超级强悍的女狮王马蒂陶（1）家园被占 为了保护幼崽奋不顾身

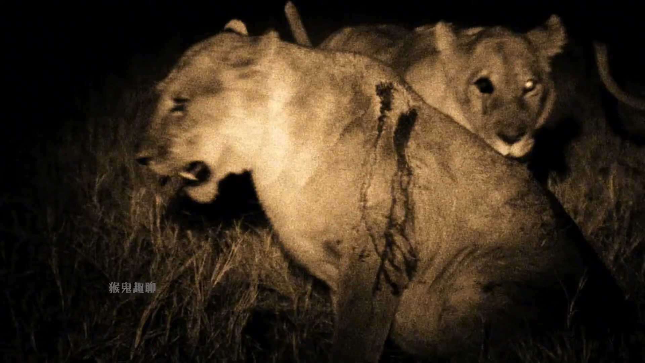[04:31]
他就是在入侵战中被马蒂陶抓瞎眼睛的母狮首领他一直在等待机会找马蒂陶抱瞎眼之仇